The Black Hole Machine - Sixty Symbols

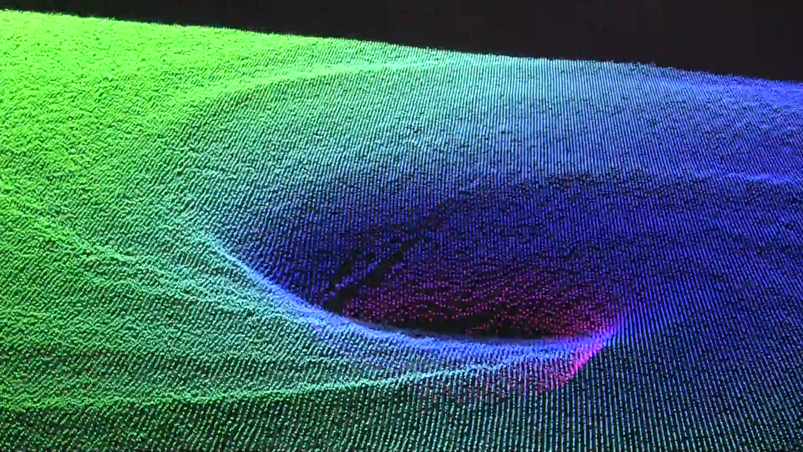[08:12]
And it works exactly in a way, if you wish, if you have your eyes, you take from everything two images. But your brain converts it into one. So this is what we do. And with this information, we can reconstruct the free surface.